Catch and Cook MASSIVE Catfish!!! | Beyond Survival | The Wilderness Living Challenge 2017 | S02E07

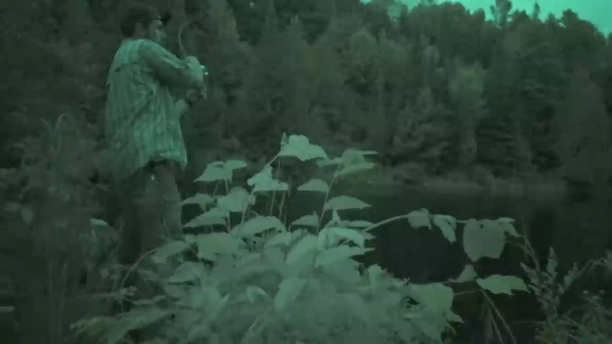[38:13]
I do have a fish holy shit what I'm gonna do is switch sides with me because I'm over you whoa dude oh so uh on top of my head with your line
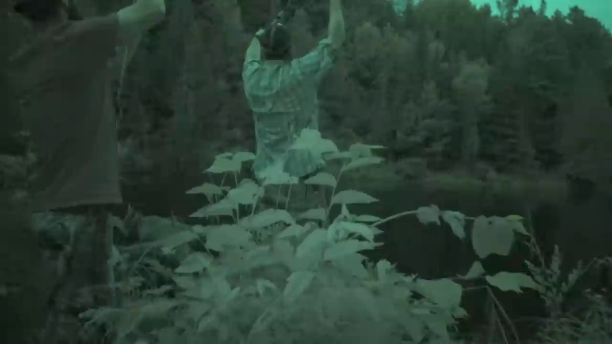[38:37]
can you line down oh I'll let you steer the head in that here okay I won't scoop
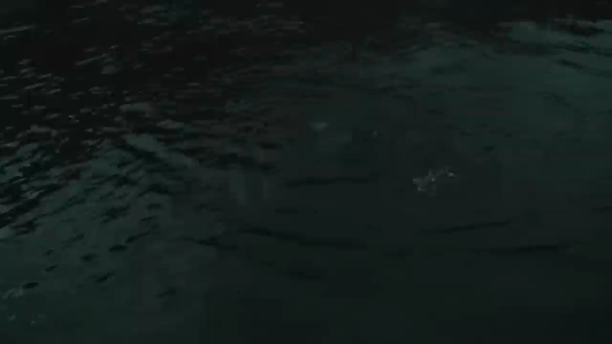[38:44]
you steer it in I haven't touched one that big before you get the head in yep holy shit
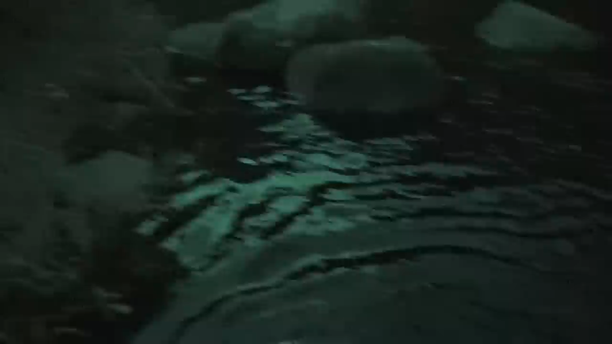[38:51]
holy shit I can't lift it up it's like 20 pounds of scatfish
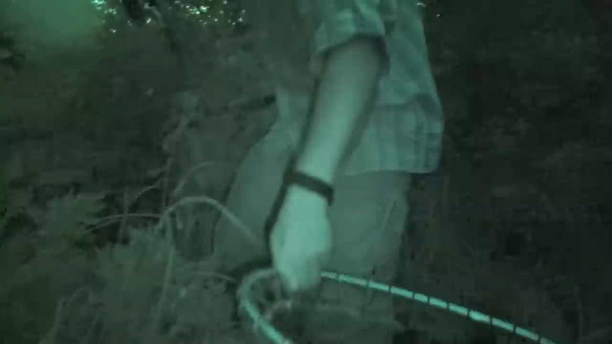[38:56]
holy shit oh look at that bring
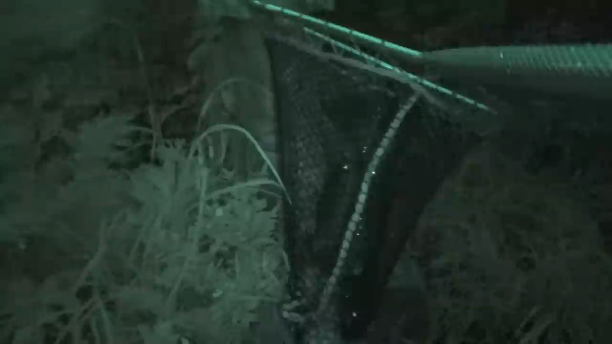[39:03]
it up yeah man right up by the fire oh
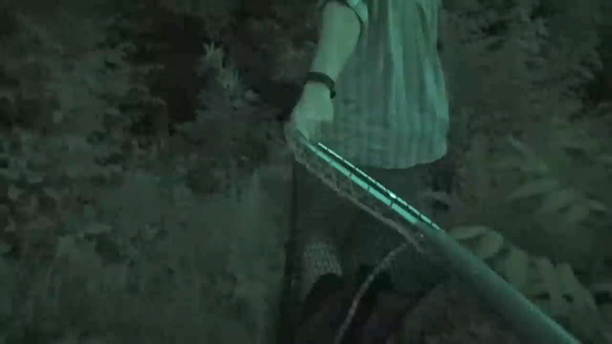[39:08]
holy shit we can't heat all of that we're done we're stopping right yeah holy shit
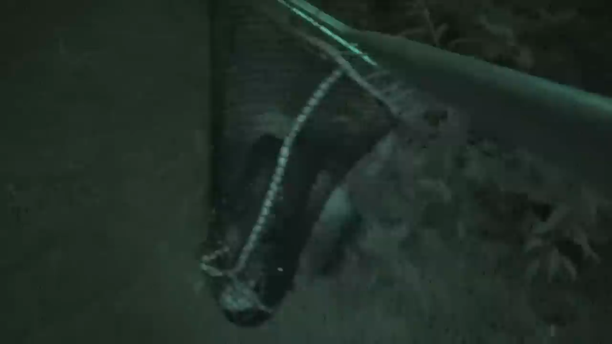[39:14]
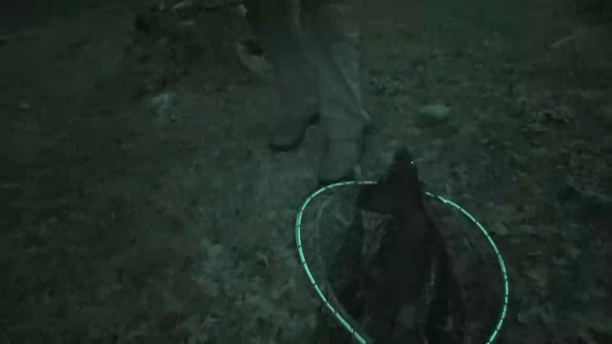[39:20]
oh man look at that it's a monster oh it's bigger than the net your uh your viewers down south probably a lot of them won't find this that big but well
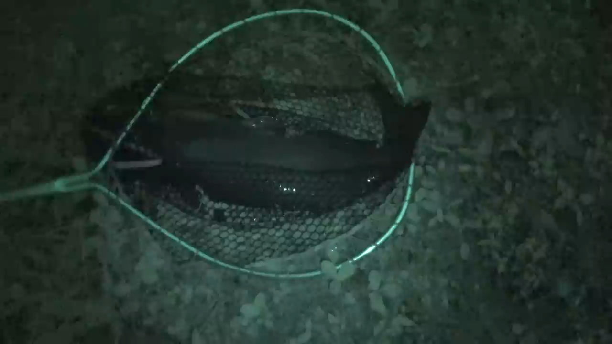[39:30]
for here here yeah you can't eat that what are we doing jare we are nailing season two of the wilderness living challenge look at that
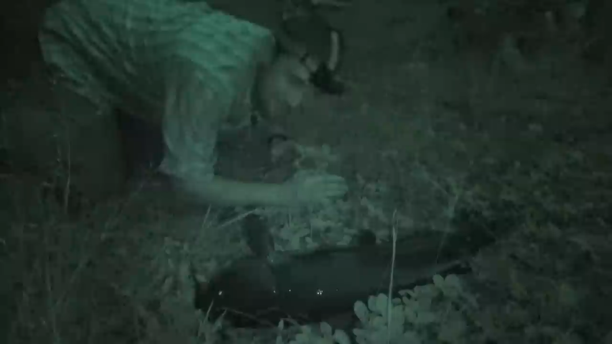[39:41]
this is my arm from the elbow to the here and then it's got another eight or ten inches on that wow we almost had two like that too all right i gotta get my line back out obviously
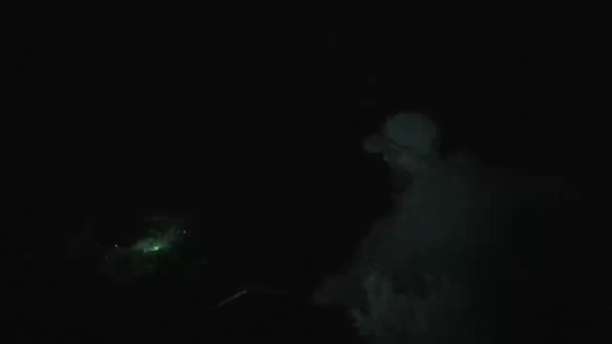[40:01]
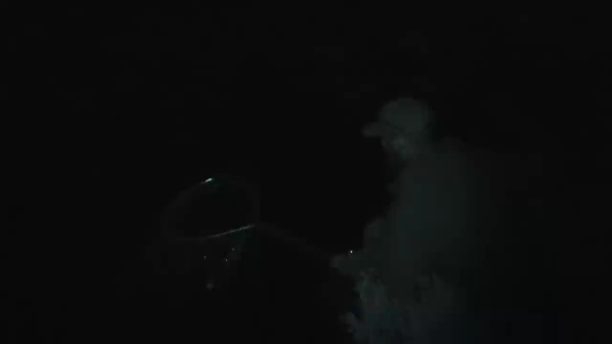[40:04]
there we go yeah watch the spines number two
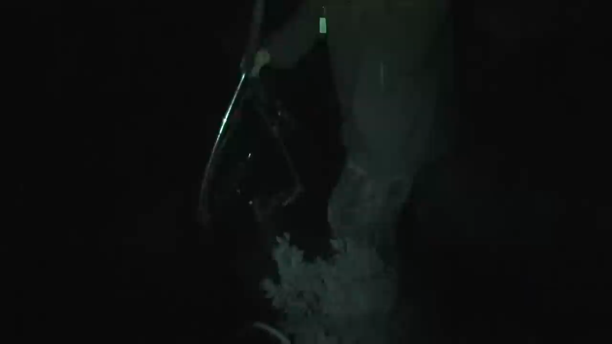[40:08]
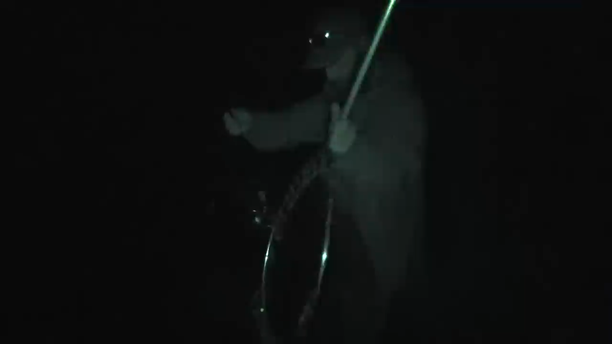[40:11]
look at that look at that not as big but we'll take it yep we're kicking this time
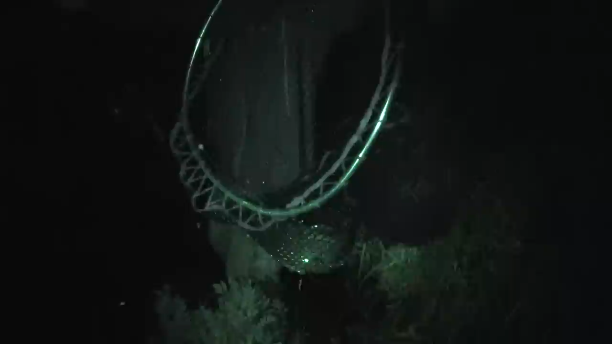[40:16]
taking
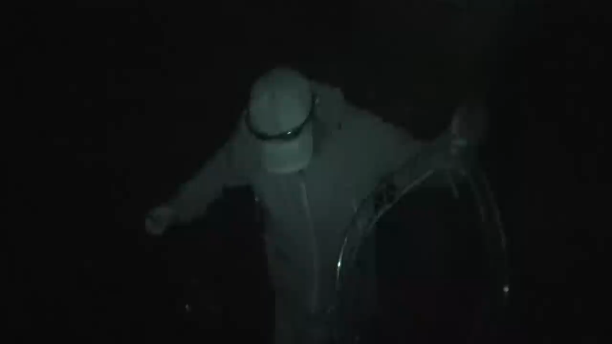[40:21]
is it the current bailing or is it a fish bailing look at the bail
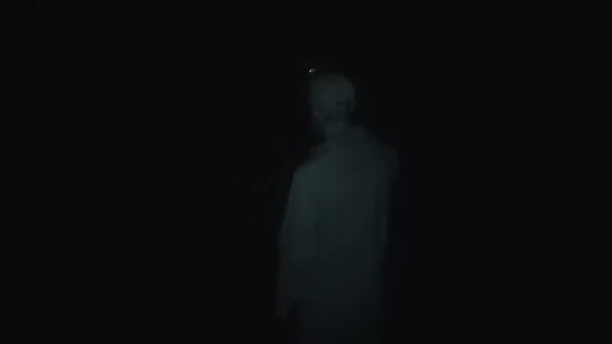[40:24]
no it can't bail like that oh it's just a fish dude yeah it's just a big big big fish it's
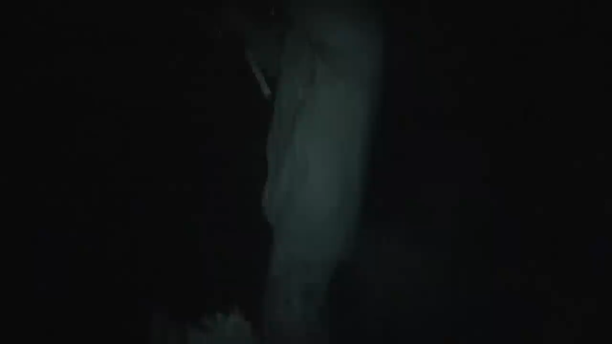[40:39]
just a big big big fish wow yeah oh so big that you thought it was on bottom from the door me oh
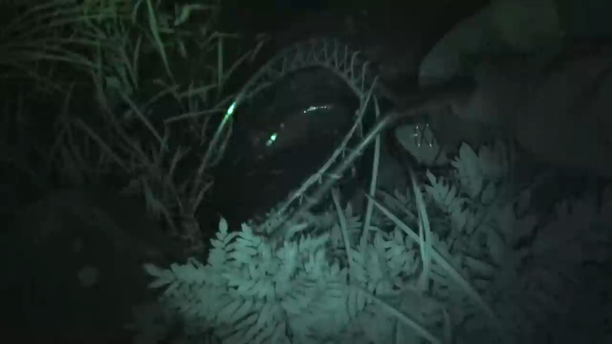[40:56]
so what's in here oh number three number three we put the stingers on we're not messing around anymore people
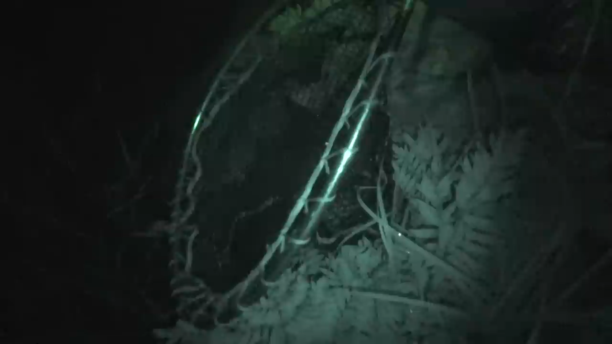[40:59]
oh nice we caught a beaver's weight in uh catfish now